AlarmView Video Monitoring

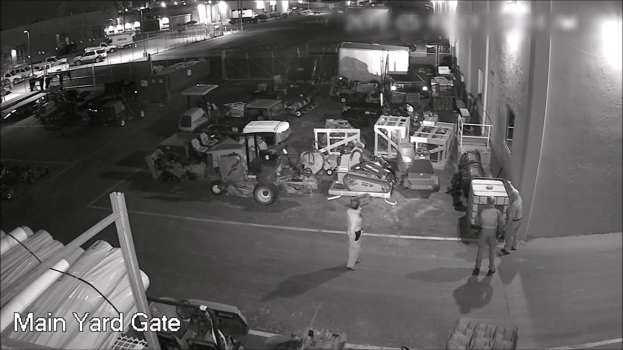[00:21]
I'll get the information to you here. He was last near the service shop door. Wash Bay now. I just didn't see him pop up at the wash bays walking down along the side of the building. Pretty busy night. Yeah. Well, you know what? At least it was productive. At least we got somebody.